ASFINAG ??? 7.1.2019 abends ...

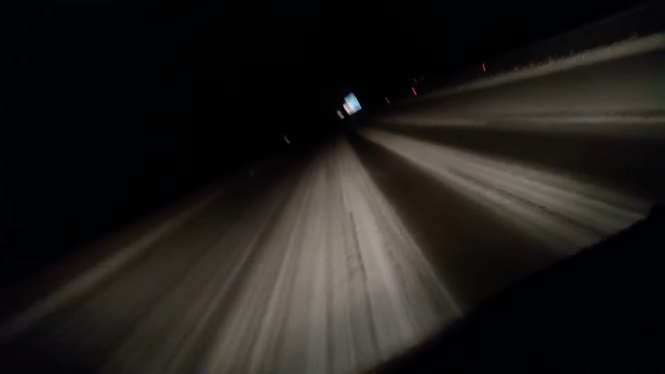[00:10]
Und wie ich feststellen muss, spart die Asfinac auch hier bei der Schneeräumung. Die sind wahrscheinlich überrascht worden. Es ist Jänner und es ist natürlich nicht so gang und gäbe, dass jetzt der Schnee fällt. Also eindeutig, damit haben Sie sicher nicht gerechnet, dass so viel Schnee liegt. Oder das Schneefallen kentert heute, so wie es mir im Radio dann bekannt geben. Wir sind eh auf alles vorbereitet. Der Schnee kann kommen. Naja, jetzt ist der Schnee da und gekommen ist niemand.